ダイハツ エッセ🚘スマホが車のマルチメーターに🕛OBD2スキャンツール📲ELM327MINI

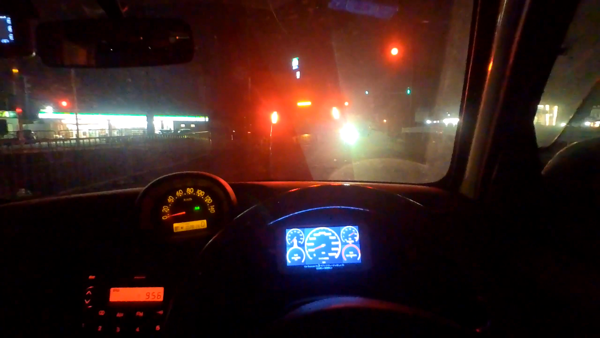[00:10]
今回は、前回たくさんご視聴いただいたELM327ミニと、ダイハツエッセとのマッチング、そしてカースキャナーELM OBD2アプリのインストールと設定についてお話ししようと思います。OBD2スキャナーとエッセとのマッチングが微妙なようで、私も最初安いやつなら何でもいいわと思っていたら、初回見事にやられました。とりあえずこいつは、
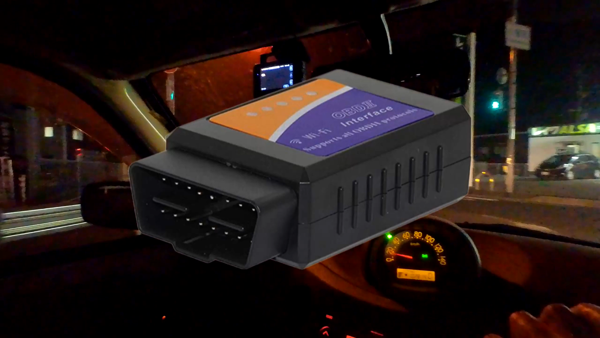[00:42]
Wi-FiでELMとは接続できますが、ECU接続ができません。こいつはちゃんと接続できて、アプリもちゃんと動きます。
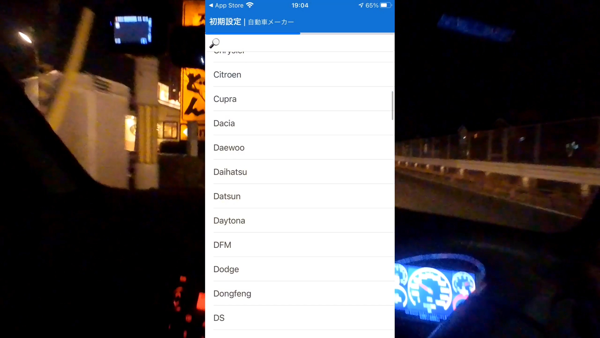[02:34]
少し下にスクロールして、台発を選択します。次は、燃料消費量の設定画面ですが、エンジン排気量とシリンダー数を入力して、次へをタップします。
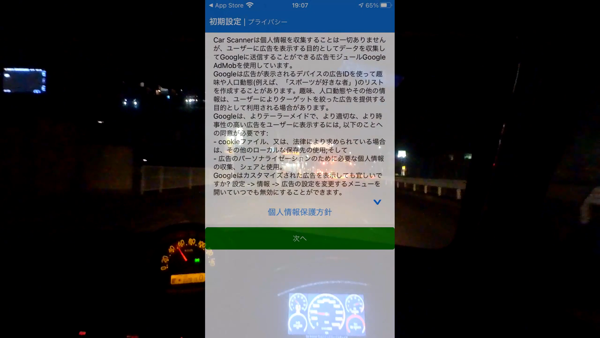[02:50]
次は、プライバシーポリシーですが、次へしか選べません。次へをタップすると、トラッキングを許可するかどうかを聞いてきますが、
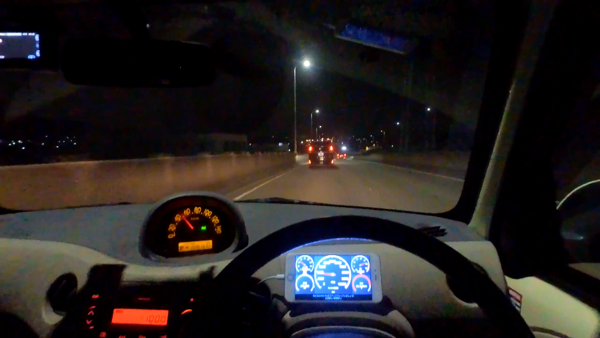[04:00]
もう一度、ハグルママークのページを設定するを、タブルクリックします。タッシュボードのテンプレートが表示されますので、気に入ったレイアウトを選択してタップします。
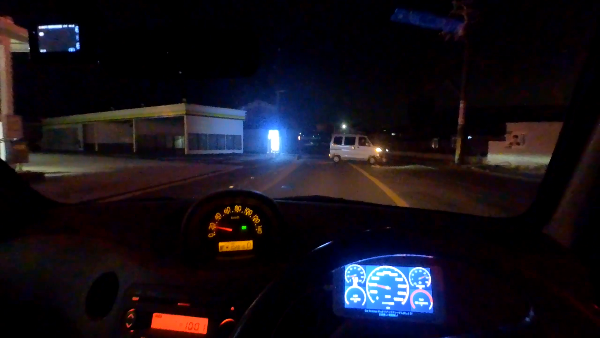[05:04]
今回は、iPhone 6S Plusで、5レンメーターにしてみました。エッセとスキャナーの接続は、前回の動画も参考にしていただけたら嬉しいです。